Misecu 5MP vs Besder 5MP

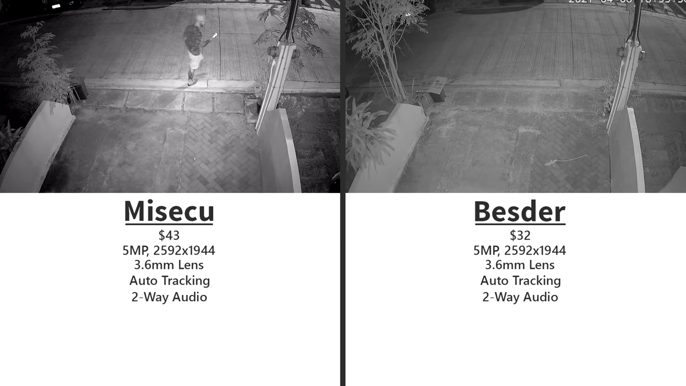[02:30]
Another main feature of these cameras is that they are using white LED lights for full-color night vision. So you can, for example, set the cameras to use normal infrared night vision until they detect motion.
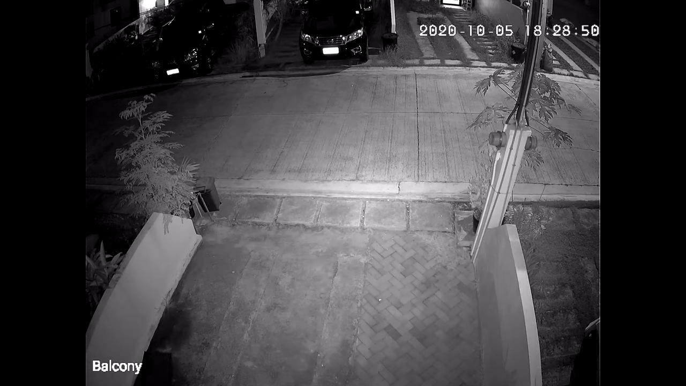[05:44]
This is night time recorded with a MyCQ. This is not in total darkness, since there is a street light just across the street. This is not in total darkness, but I'm not in total darkness, but I'm not in total darkness, but I'm also in total darkness, but I'm not in total darkness.